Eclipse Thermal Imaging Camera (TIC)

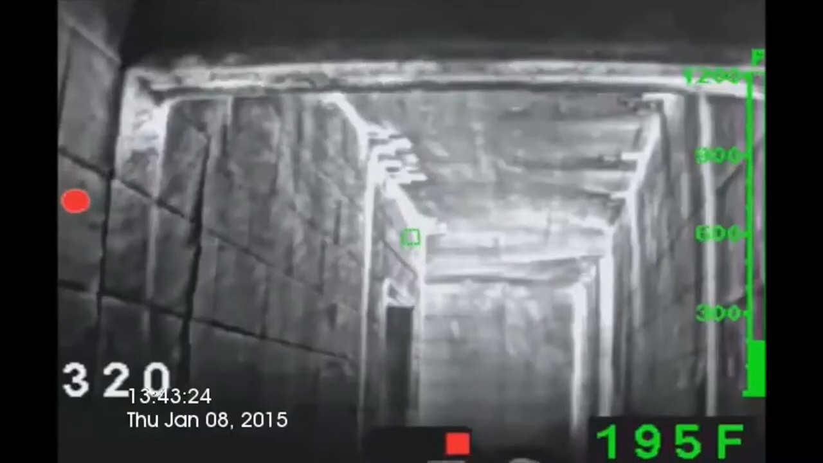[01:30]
On screen: spot 195°F
During initial attack, thermal imagers should be used to assess fire conditions within the structure and to identify the seat of the fire and potential victims.
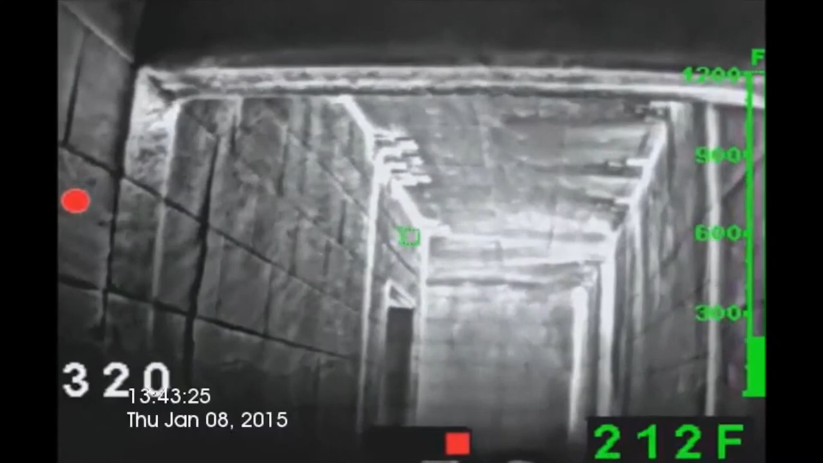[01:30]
On screen: spot 212°F
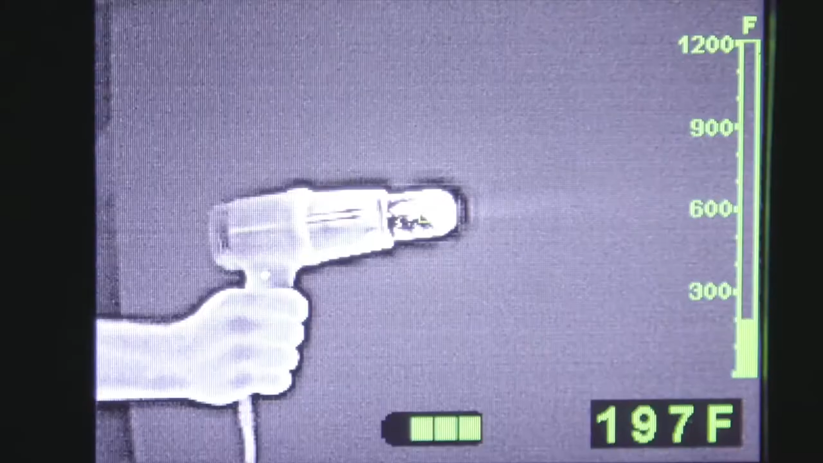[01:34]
On screen: spot 197°F
Here is a demonstration using a standard heat gun.
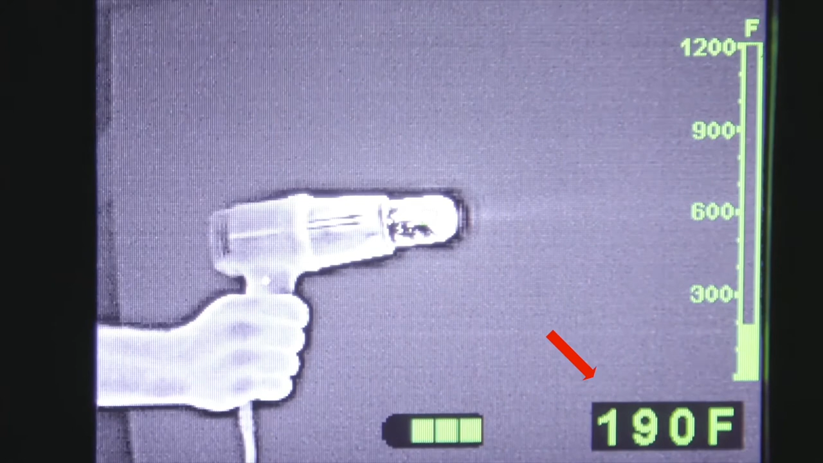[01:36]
On screen: spot 190°F
Notice that the camera registers the surface temperature of the tip but
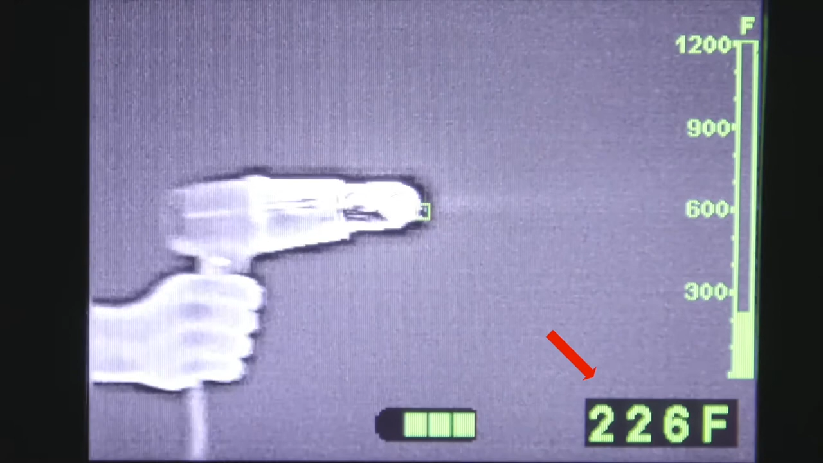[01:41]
On screen: spot 226°F
will not measure the temperature of the air coming out of the gun itself.
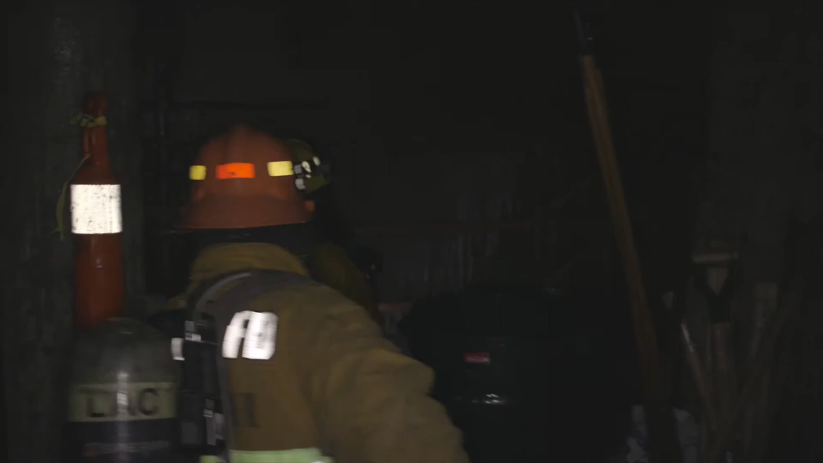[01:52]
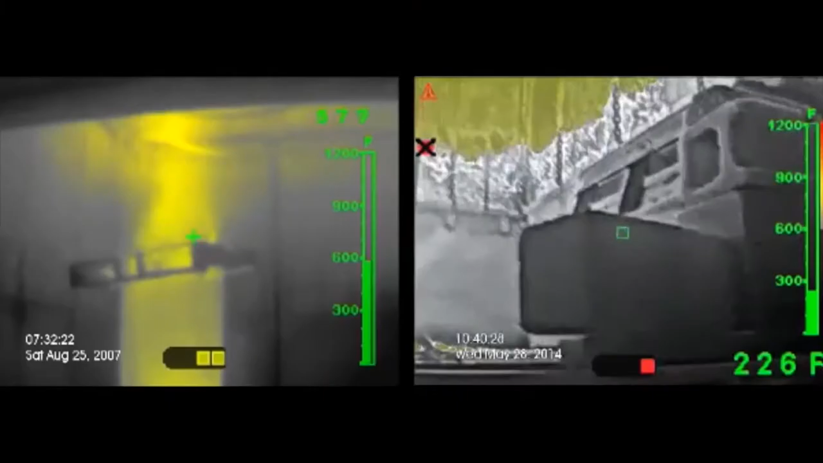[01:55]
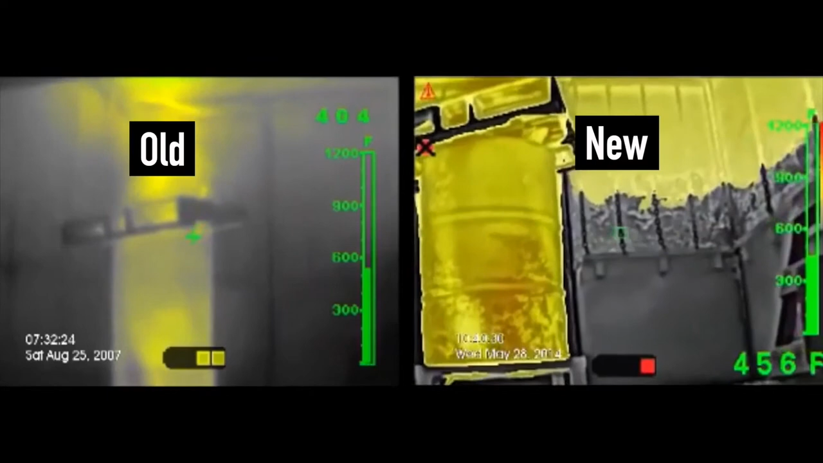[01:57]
The new LDX with ICE technology provides enhanced image quality as compared to our old
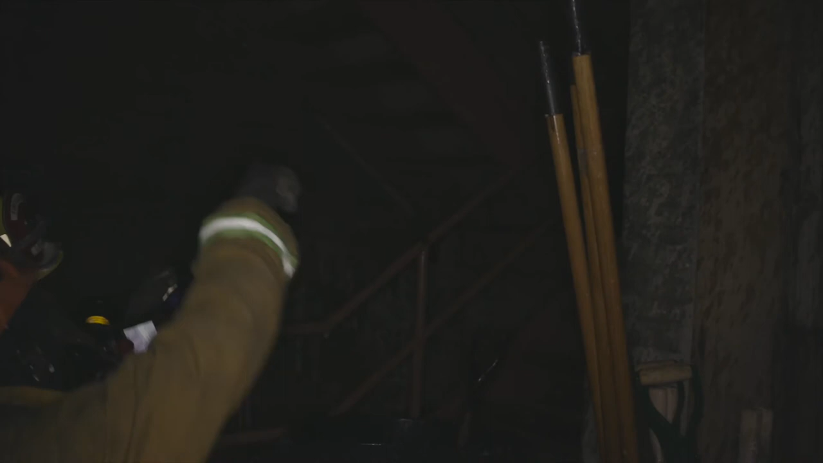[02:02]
T4s and will allow you to quickly identify the hottest temperatures in the fireside.
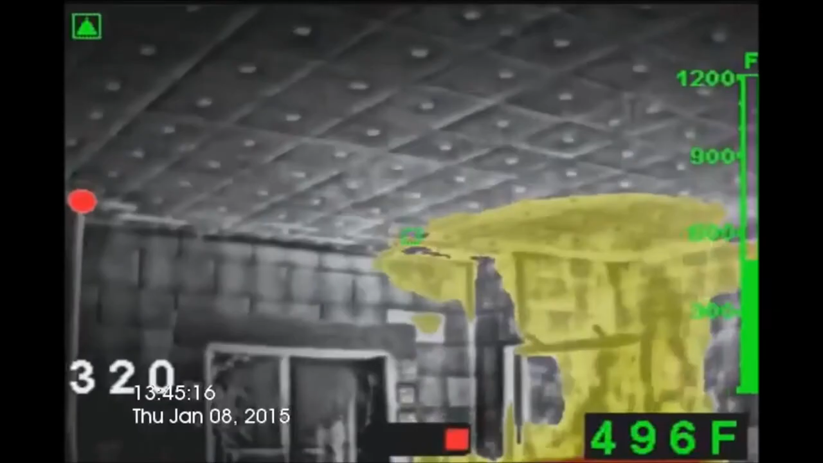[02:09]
On screen: spot 496°F
The super red-hot feature will automatically activate when temperatures reach above 400 degrees Fahrenheit.
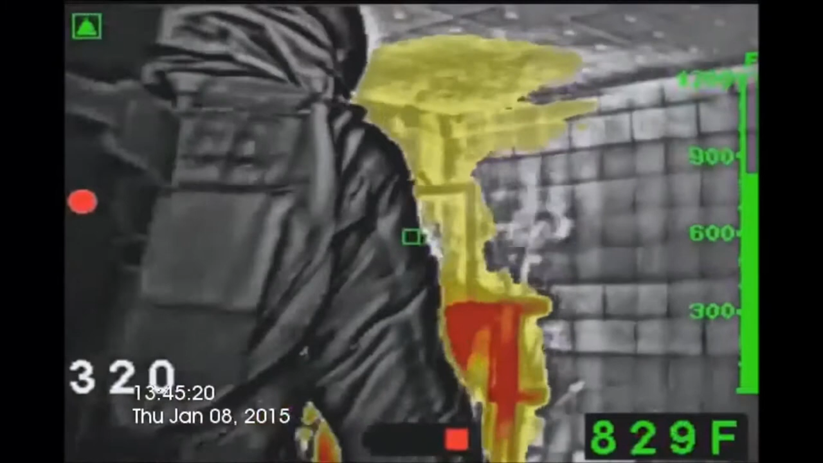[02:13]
On screen: spot 829°F
The red, orange, and yellow colorization indicates heat temperatures.